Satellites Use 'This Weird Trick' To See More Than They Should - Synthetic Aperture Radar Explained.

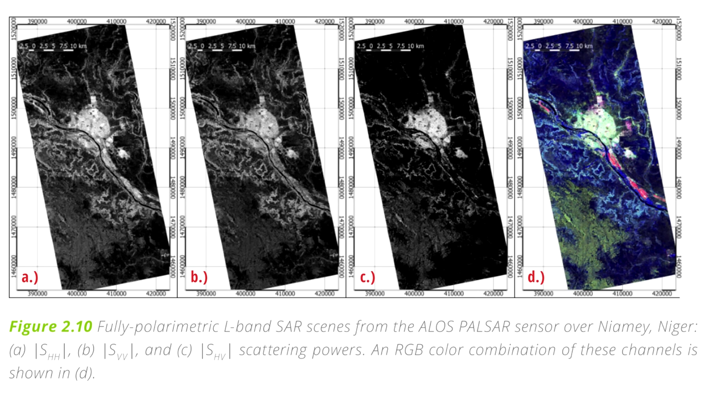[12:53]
It's quite common to see false color images in SAR that use one channel for horizontal, one for vertical, and one for where the polarization was changed. And it's a really good analog for RGB color. So using all of this together now, there is a wealth of information to be gleaned from radar images.
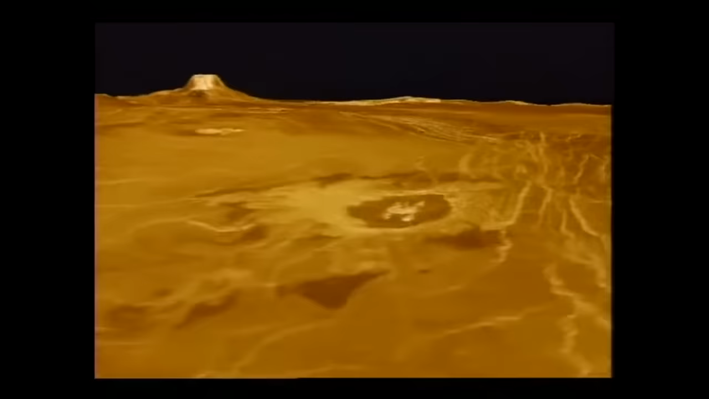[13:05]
For example, we saw under the clouds of Venus to finally reveal the terrain.